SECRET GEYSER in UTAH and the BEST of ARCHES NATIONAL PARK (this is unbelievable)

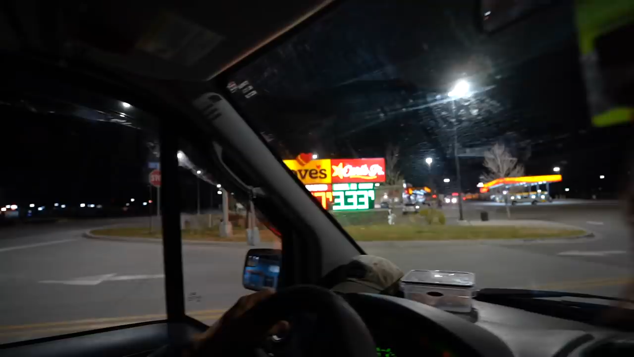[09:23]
two dollars and 87 cents that's the cheapest we've seen for a
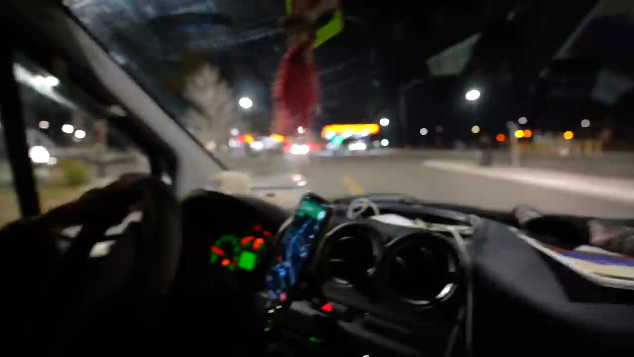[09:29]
long time we have made it to the gas station with three miles left so we just